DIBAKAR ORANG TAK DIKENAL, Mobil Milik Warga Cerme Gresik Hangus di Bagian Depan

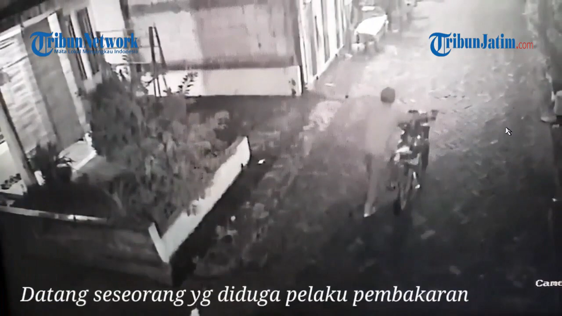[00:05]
seorang pria terekam CCTV menuntun motor dan membawa galon.
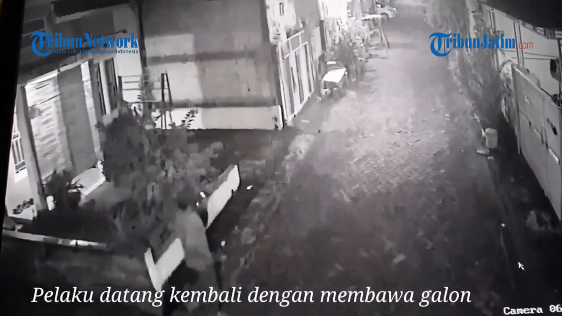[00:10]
Ternyata pria tak dikenal tersebut,
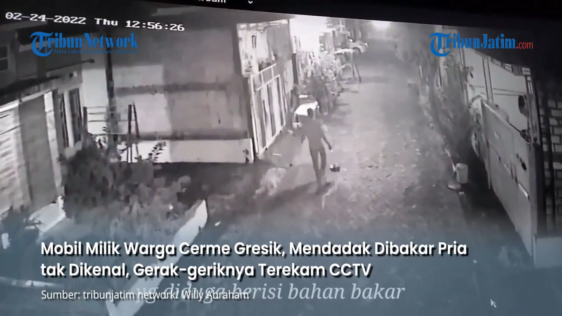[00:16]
melakukan aksi membakar mobil milik warga di perumahan Puri Banjar Sari, kecamatan Cerme Eka Bupaten Gresik.
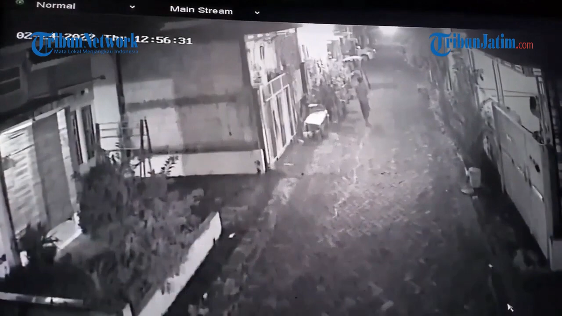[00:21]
Aksi membakar mobil warga itu terjadi pada Rabu Dinihari 9 Maret 2022.
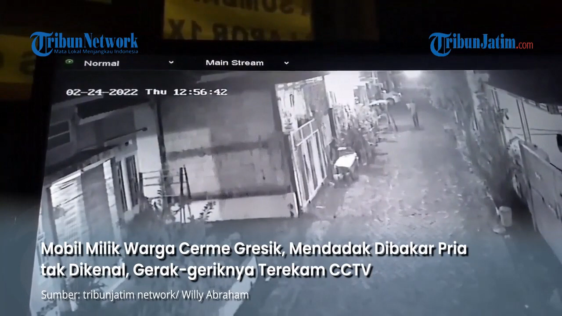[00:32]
Berdasarkan rekaman CCTV pos penjaga perumahan, mobil terparkir di halaman. Tiba-tiba terlihat seorang pria menuntun sepeda motor dan kemudian membawa galon berisi bensin. Ternyata, dia juga membawa sumbu dan korek api. Pria berperawakan kurus, tinggi dan mengenakan topi itu,
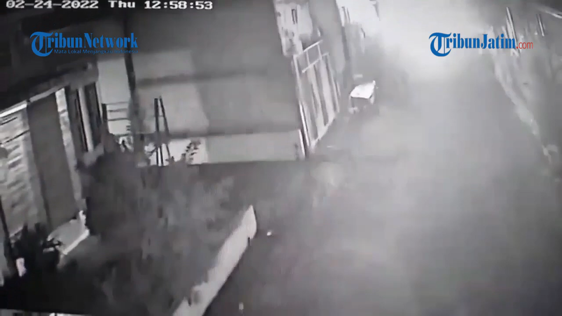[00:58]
berjalan membawa galon lalu menyiramkan di bagian mobil milik warga. Mobil jenis Toyota Innova Reborn 2019 itu disiram di bagian depan.